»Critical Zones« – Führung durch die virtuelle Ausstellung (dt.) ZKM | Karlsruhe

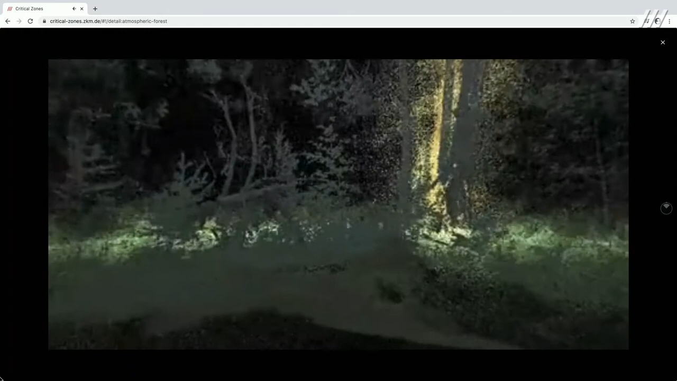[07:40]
Und die Künstler wollten hier eben auch diese komplexen Vorgänge im Wald auf dieser sinnlichen Ebene zu visualisieren.